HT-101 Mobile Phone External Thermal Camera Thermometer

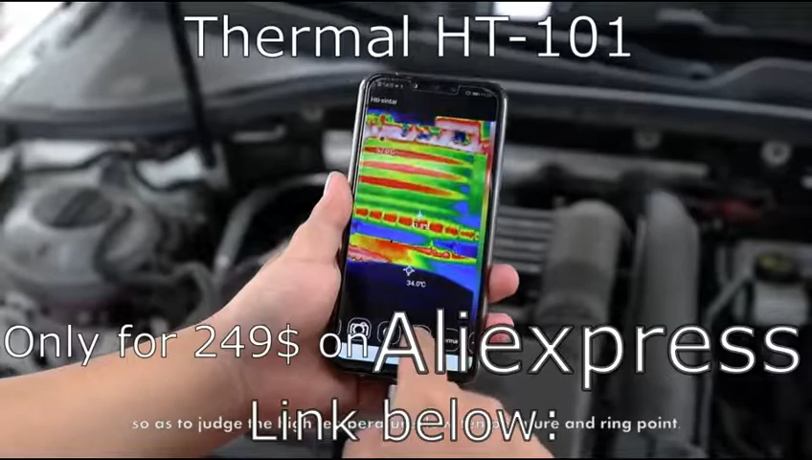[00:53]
There are six display modes, white heat, black heat, iron red, rainbow, arctic and lava.
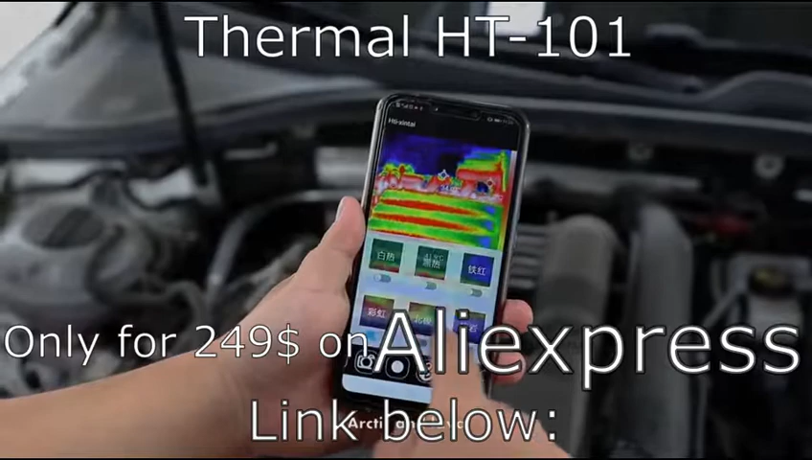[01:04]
In addition to testing the engine, it is also easy to measure the temperature of the equipment environment in the factory.
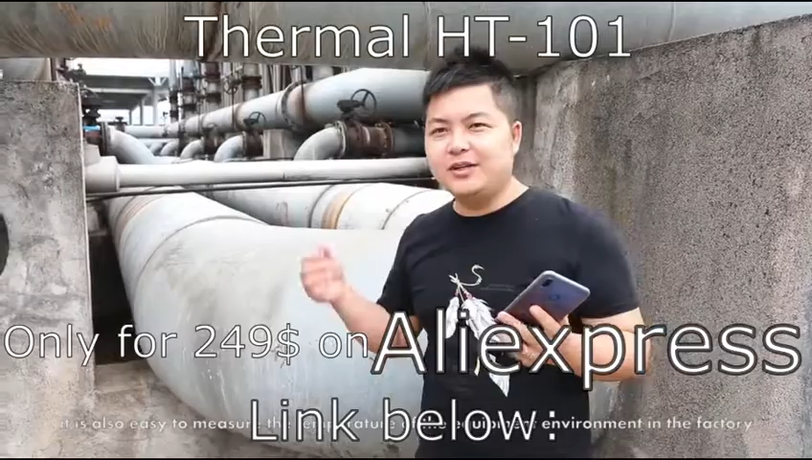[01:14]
This device will not cost you a lot of money and manpower to evaluate the working temperature environment of each component.
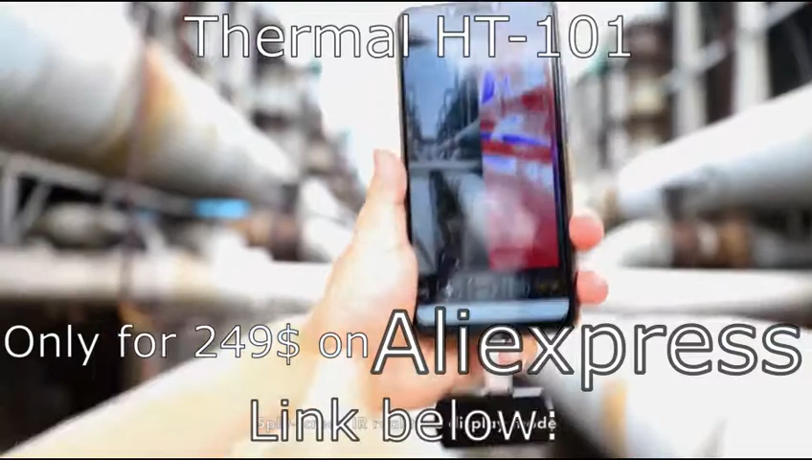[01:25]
Split screen IR real time display mode.
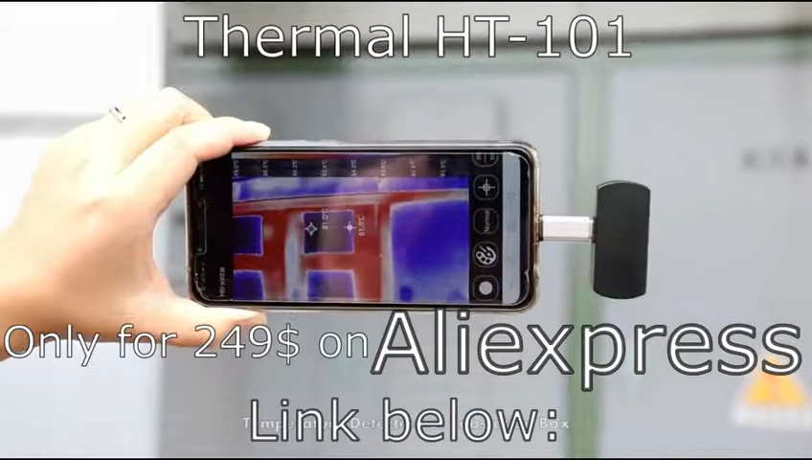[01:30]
Temperature detection of substation box. Circuit box detection.
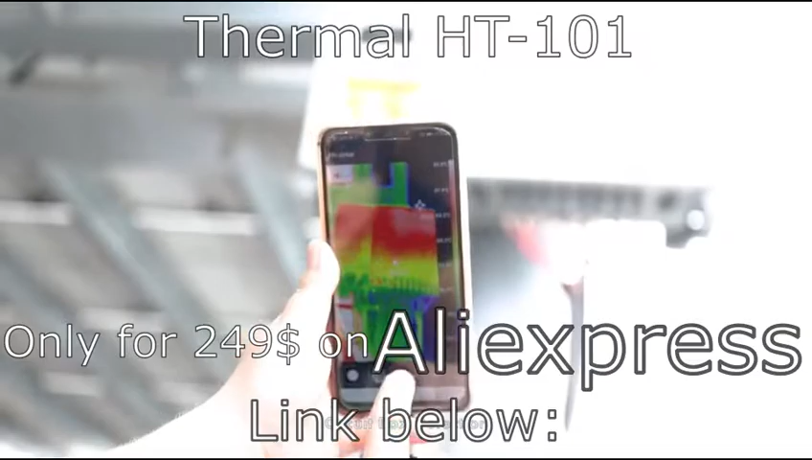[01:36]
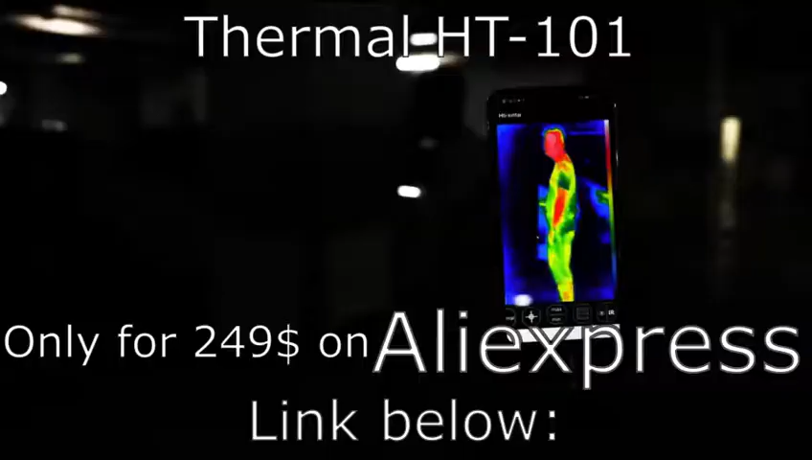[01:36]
Search for living organisms and perceive human body temperature.